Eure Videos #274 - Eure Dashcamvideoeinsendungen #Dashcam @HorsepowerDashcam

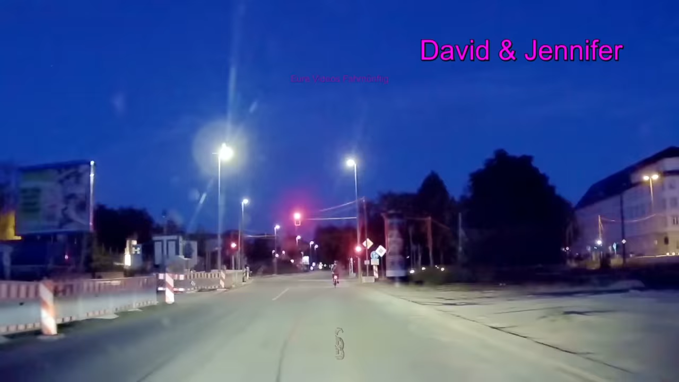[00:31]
ich werde doch noch bei rot, na was sonst warum checken die elenden Vorratvorrat das nicht als geltet die Ampel für die nett
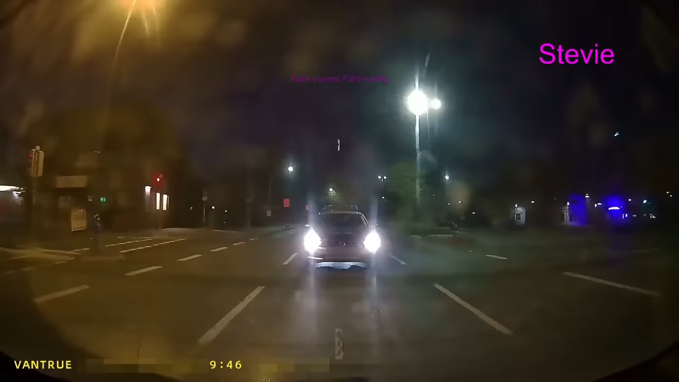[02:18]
scheiße die Bullen hinter einem hinter auch ne was machst du denn jetzt hast nichts verbrochen TÜV ist noch frisch und Papiere stimmen und du hast auch einen Führerschein und trotzdem der Schweiß läuft einem links und rechts am Kopf runter 50 fahren? lieber 55 fahren? fällt das auf wenn ich 50 fahre? oder 45? ne 45 geht gar nicht dann halten sie einen bestimmt an 55 geht das noch? oder soll ich lieber 60? wegen der Tacho Ungenauigkeit damit ich dann 55 fahre? oder wie ist das mit deren Tachos? sind die eigentlich geeicht?
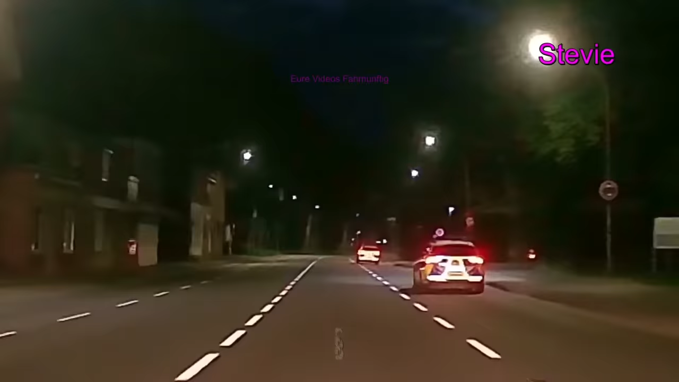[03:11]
und der hat auch keinen Bock ne die sind unterwegs zu irgendwas die nehmen jemanden hoch safe call weil ohne Sirenen dann sind die dabei wahrscheinlich Popens oder Sandhorst hier vorne und fahre ihn den Blitzer umfahren die schweißer alter hast du ihn einmal gesehen? der ist so ein der fährt immer noch auf die Gegenspur
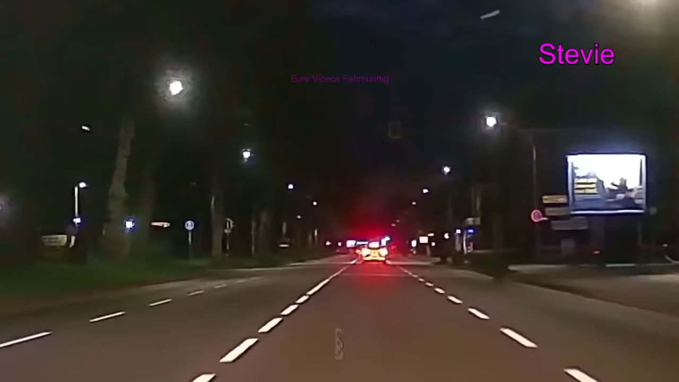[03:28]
er frem es runter er frem es runter damit er den Blitzer umfährt ja aber er könnte auch einfach auf die andere Spur fahren ja das Ding ist er hat kein Blaulicht an das heißt er müsste das irgendwie seinem Chef erklären dass die gebitzt wurden sind soll ich die das Ding auf einmal einschicken?